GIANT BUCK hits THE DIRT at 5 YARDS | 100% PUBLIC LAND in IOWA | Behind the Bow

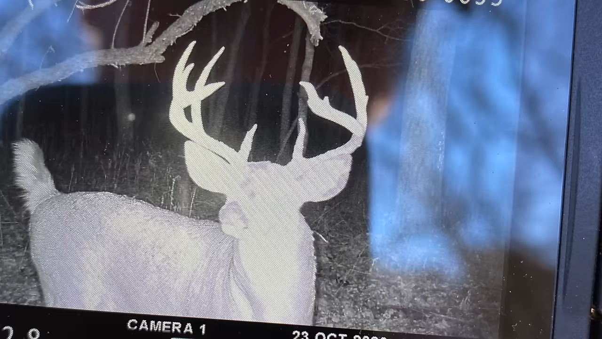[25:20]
Nice one hit that scrape at 11:30 this morning. Right before I got to it. While I was getting out of my tree stand. Unbelievable.